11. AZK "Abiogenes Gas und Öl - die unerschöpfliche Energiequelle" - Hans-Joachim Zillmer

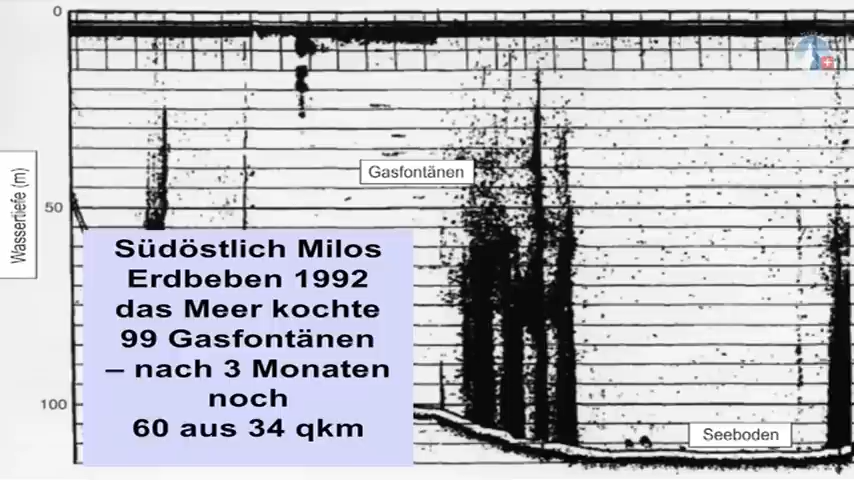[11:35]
und das Meer kochte und 99 Gasfontänen stiegen auf und nach drei Monaten waren es immer noch 60 auf einem Gebiet von 34 Quadratkilometern.
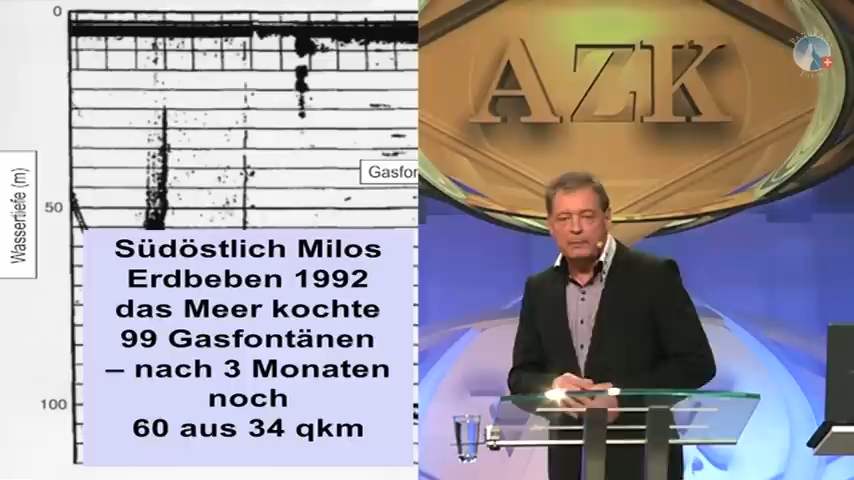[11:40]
Da gibt es genügend Beispiele für, das ist nur eines von vielen.
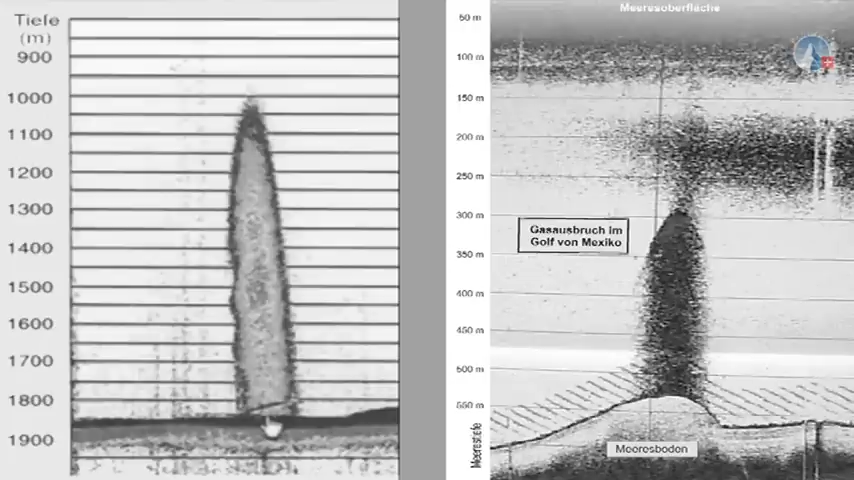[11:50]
Und hier auch Aufnahmen von Gasausbrüchen am Meeresgrund und rechts ganz aktiver Gasausbruch, den man auch mal durch so Nahaufnahmen dargestellt hat.
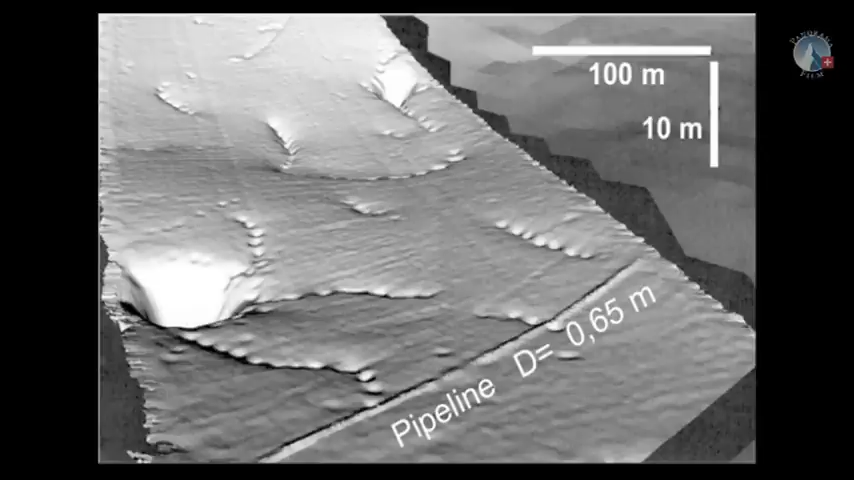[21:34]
Das ist so, wo dünne Verwerfungen sind, Verwerfungen sind in der Erdkruste, die aufgebrochen ist, dann wird entlang dieser Verwerfung kommen die ganzen Gase nach und nach hoch und an einer Hauptstelle und dort, wo das aufbricht, kommt das auch hoch.